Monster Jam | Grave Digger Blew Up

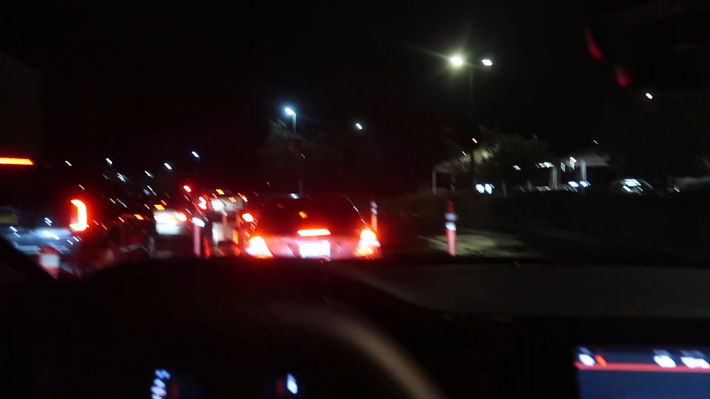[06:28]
So we made it to get some food.
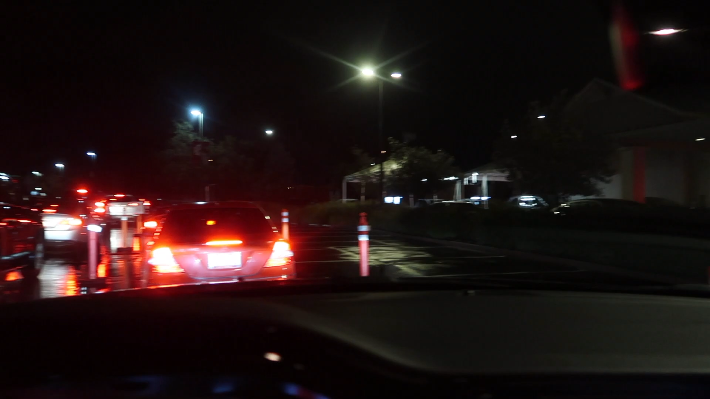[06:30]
We are here at Chick-fil-A. Long old line. We are back recording on the camera.